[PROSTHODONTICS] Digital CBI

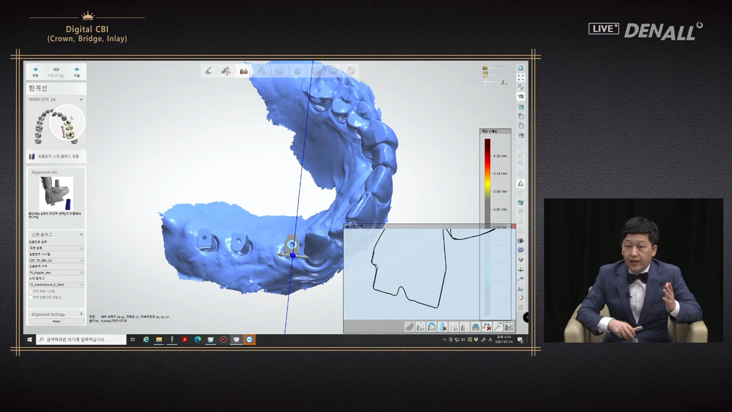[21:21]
has been registered nicely as shown check whether merging is done accurately and finally abutment and crown